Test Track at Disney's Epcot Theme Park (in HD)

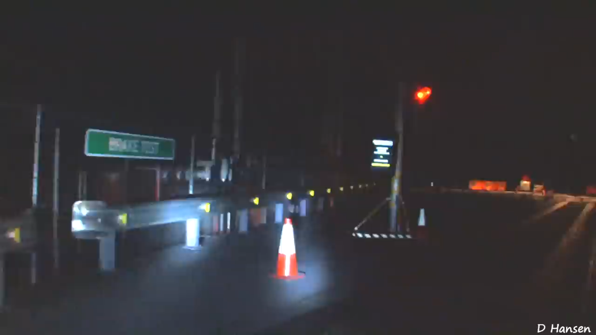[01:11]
Okay, I'm gonna take you right up to the cones, hit the brakes, and see if I can steer you through.
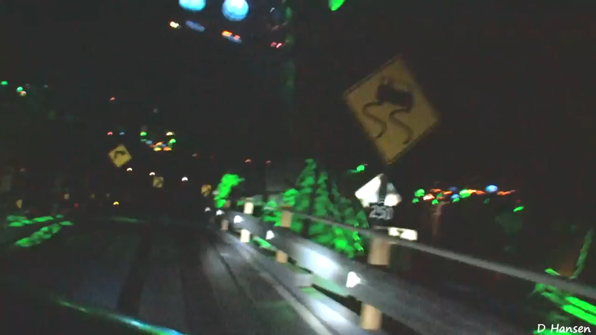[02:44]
30%. Are you seeing an increase in lateral forces? Sure am.